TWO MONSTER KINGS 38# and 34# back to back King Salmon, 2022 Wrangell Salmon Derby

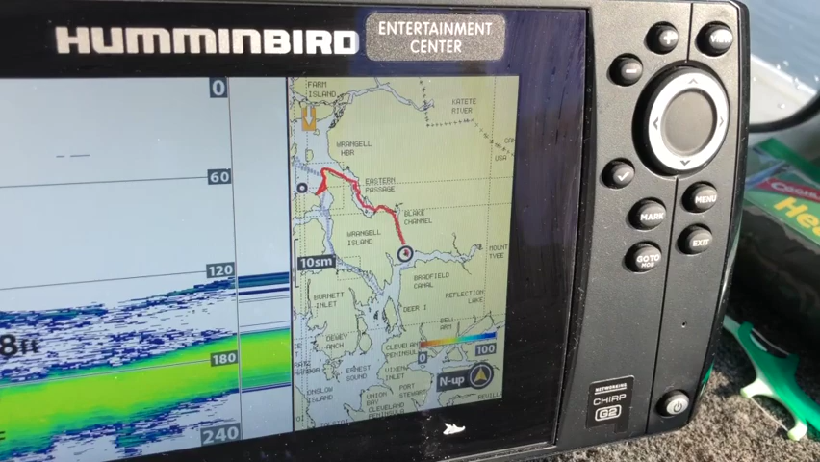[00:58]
So, I'm going to say that's where we started and then we went on the back channel.
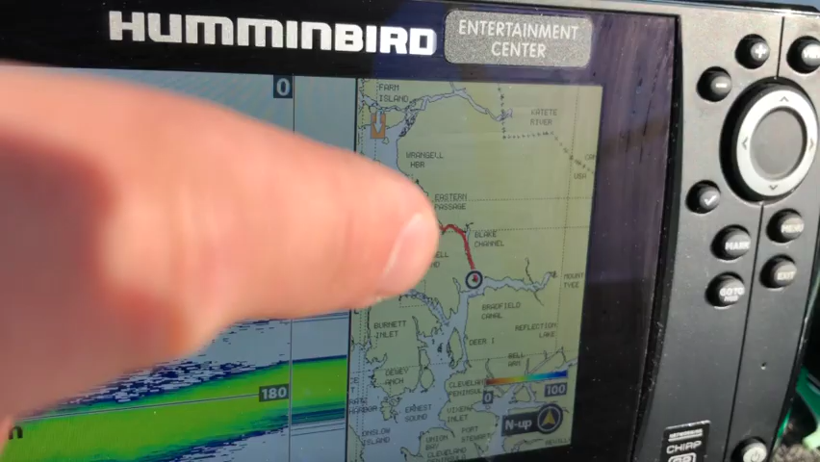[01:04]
Now we're down here by Blake Island is where we're fishing today.